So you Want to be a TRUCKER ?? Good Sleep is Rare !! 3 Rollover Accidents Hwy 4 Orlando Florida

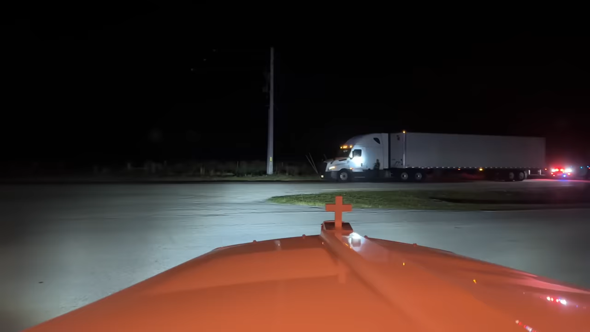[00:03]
just let the trucker slate, please. Okay, banging on the sleeper.
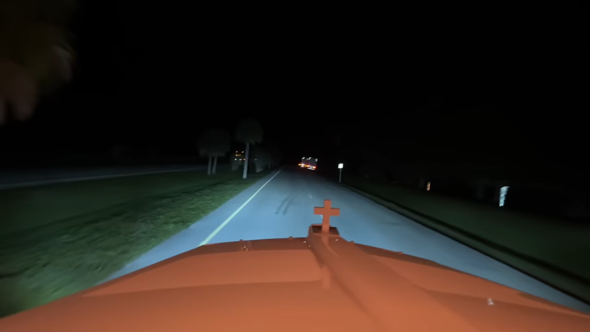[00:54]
Whatever. Someone's room, they should be able to park. They should make this whole right lane. There's parking four trucks, but I don't know. Yeah, I guess I should have just parked there, but they said go to a truck stop. Those two guys on the left side, too. The police officer's no longer there. Whatever. We came back 15 minutes before our appointment. Here we go. Right lane is for outside trucks, left lane is for.
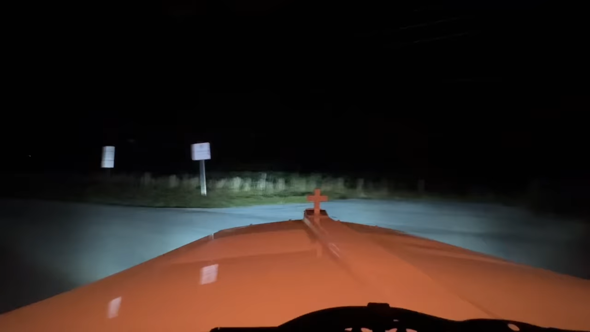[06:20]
Can't sleep here, plenty of room for you, but nope. Same thing over on the other side. My goodness. T's and P's. Come on, Walmart.
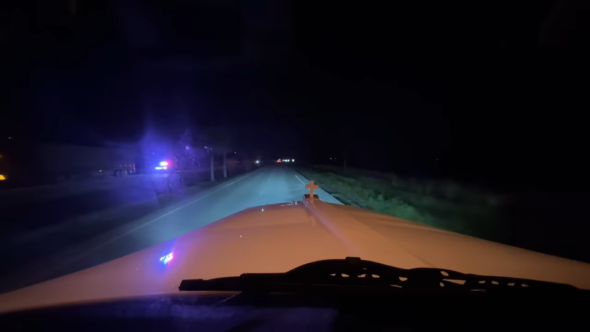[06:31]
Just pave that extra piece of land and put some trash cans out there and, yeah, let the truckers sleep. Okay, till next time, Arcadia. A little bit of wispy fog right through here. Keeping it a little slower than usual. What's the speed limit here? 45? Okay. Cleared up though, right there. So this is just part of those little towns you come through here.